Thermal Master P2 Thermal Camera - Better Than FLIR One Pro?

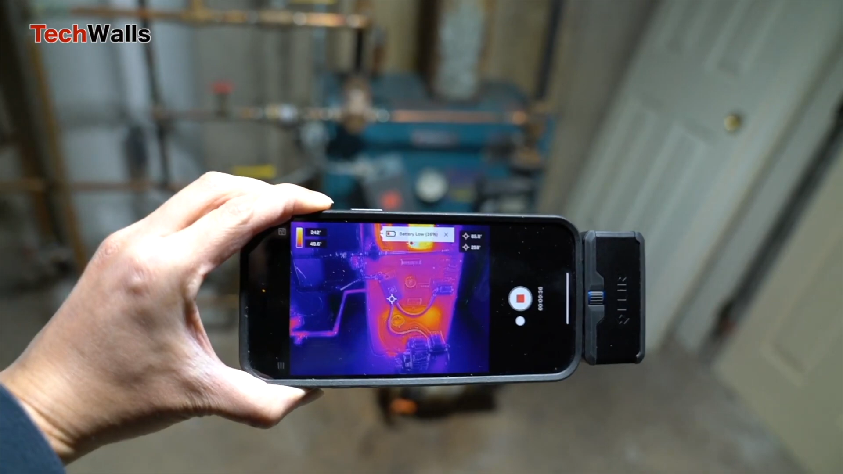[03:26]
Moreover, the P2 is powered by your phone, so you never have to worry about battery life.
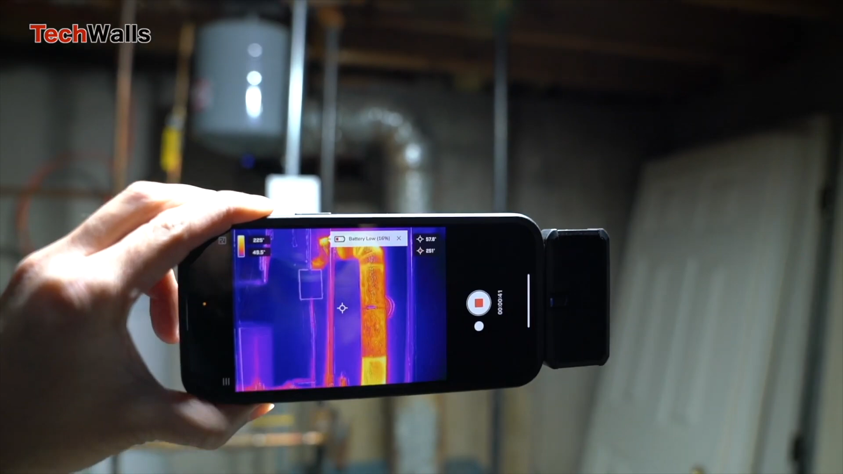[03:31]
On the other hand, the FLIR ONE PRO includes a height-adjustable connector,
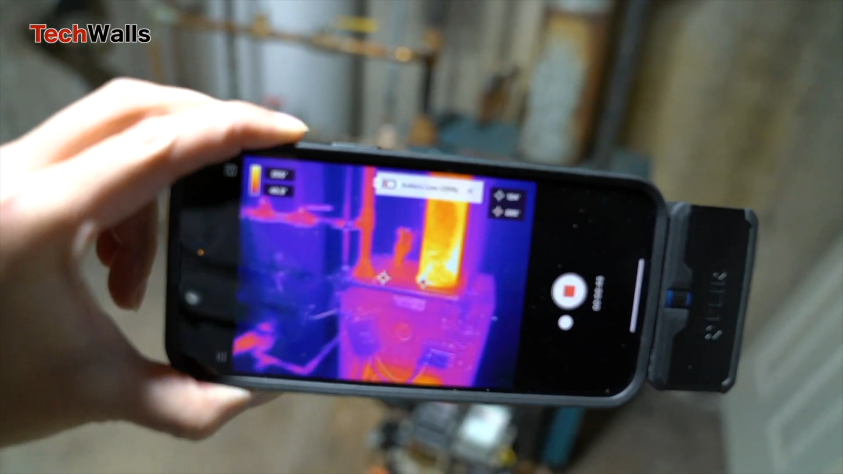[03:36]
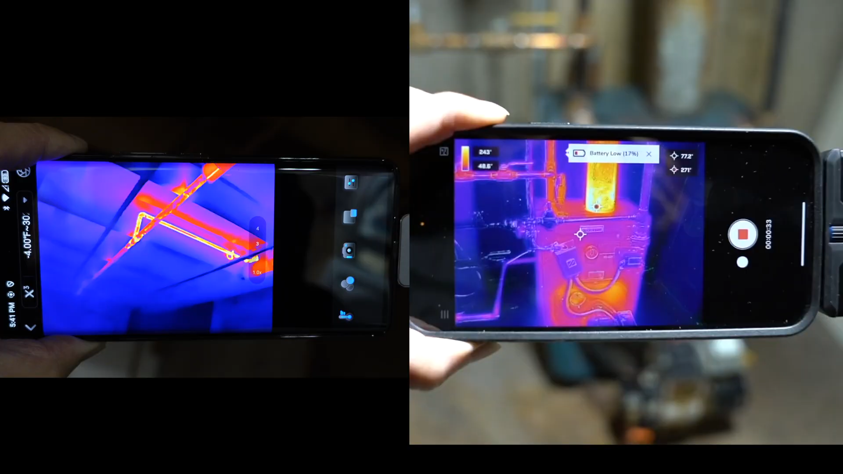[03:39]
making it compatible with more phone cases,
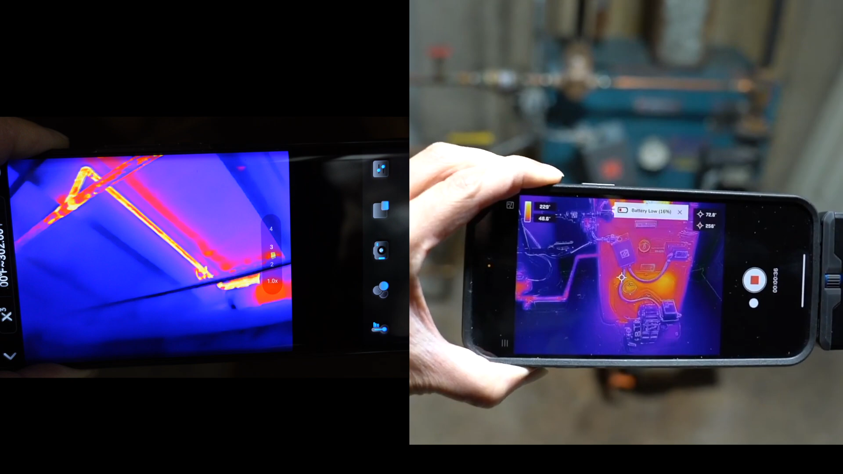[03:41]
whereas the P2 often requires the removal of a thick case,
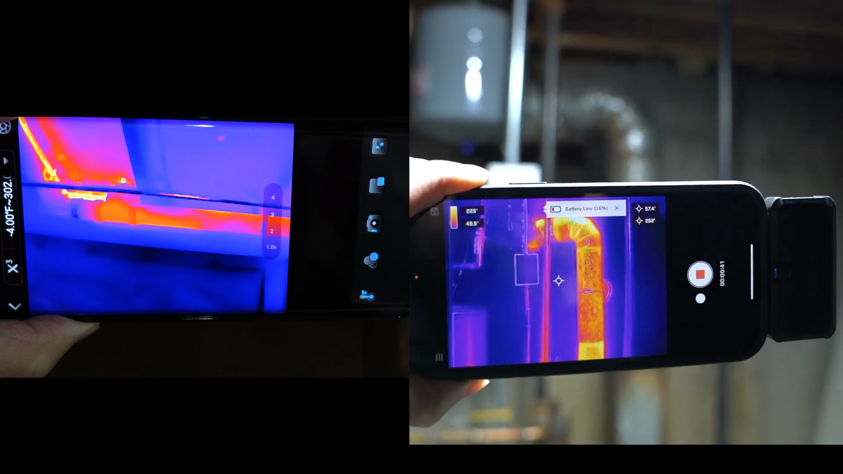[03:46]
or the use of an extension cable for a proper connection.
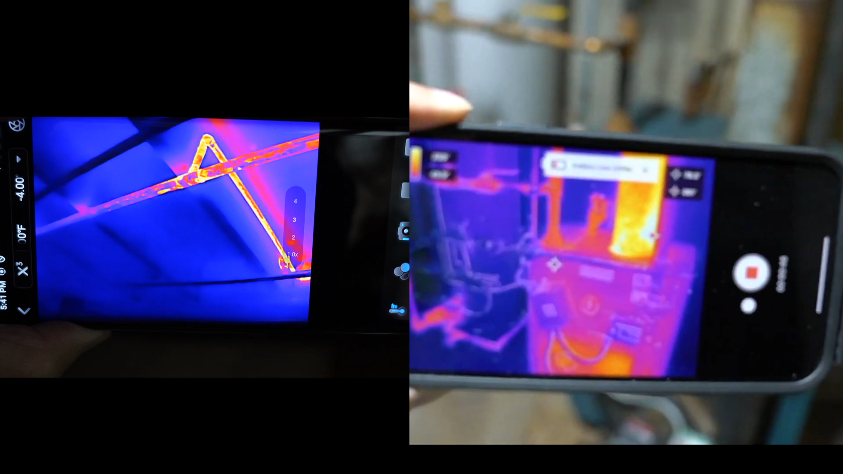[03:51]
In terms of performance, the P2 has a higher native resolution. However, the FLIR ONE PRO compensates with MSX technology,
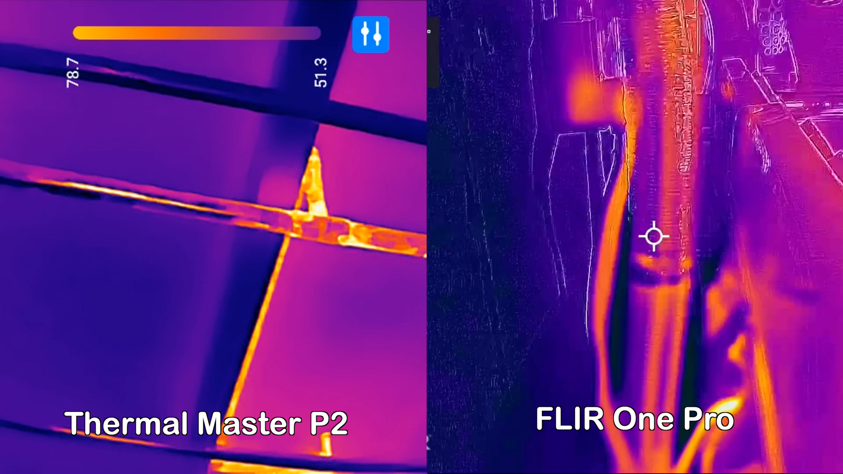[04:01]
which overlays visible details onto thermal images, providing greater context and clarity. The P2 relies on its Razer
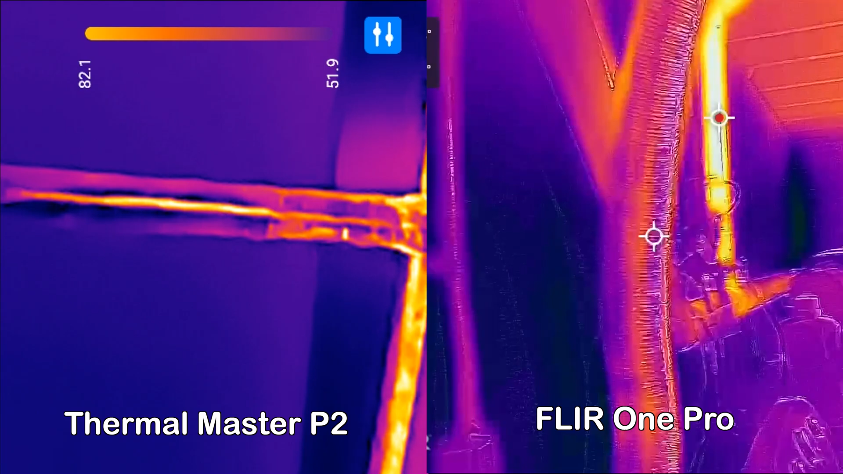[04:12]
XAI algorithm for resolution enhancement,
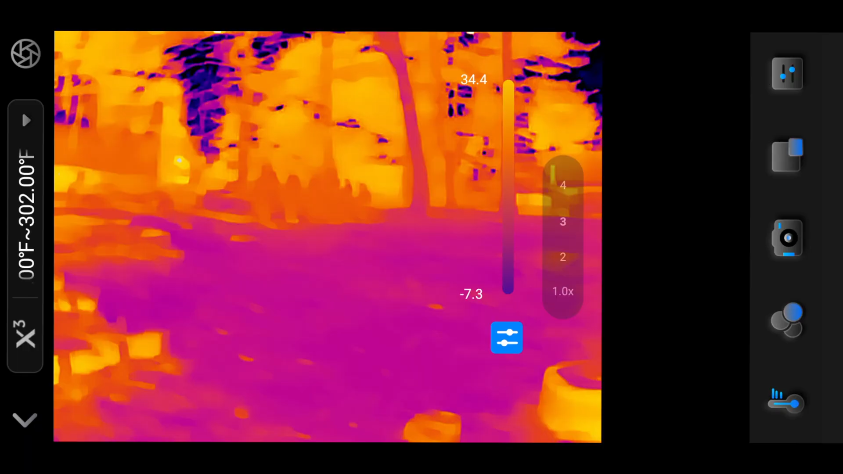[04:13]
which improves sharpness but does not add real-world details.
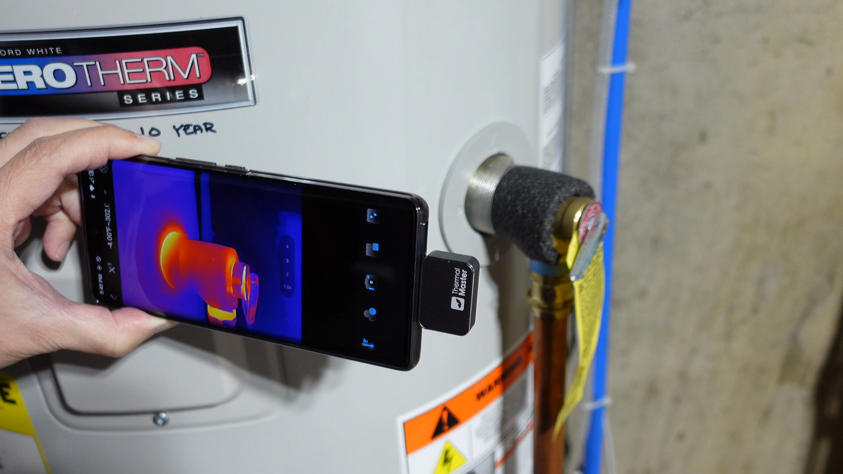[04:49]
This makes the P2 a good choice for users on a budget who still require high-quality thermal imaging.